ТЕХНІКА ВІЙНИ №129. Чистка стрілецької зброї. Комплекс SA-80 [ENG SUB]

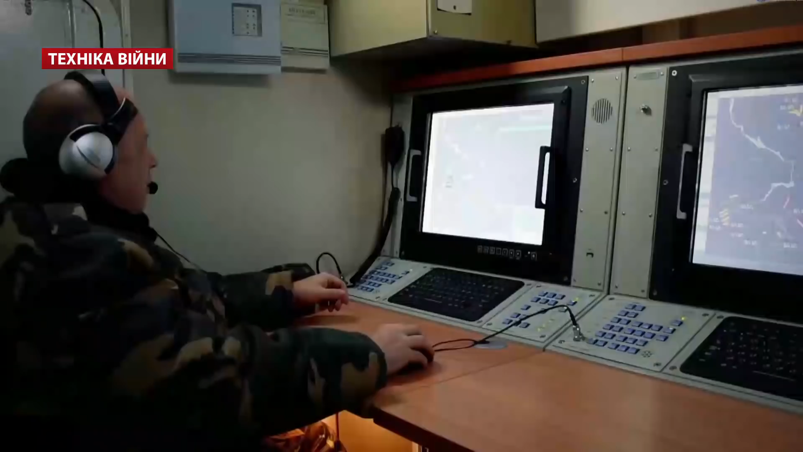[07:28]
Він призначений для роботи у складі сучасних автоматизованих систем протиповітряної оборони та для видачі ціливказівок зенітно-ракетним комплексам.